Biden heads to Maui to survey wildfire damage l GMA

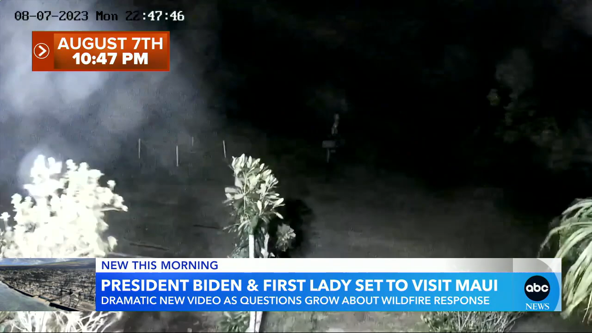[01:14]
It's windy and then there's a flash and I think that's when a tree is falling on a power line. By the next morning, on August 8th at 6.37 a.m.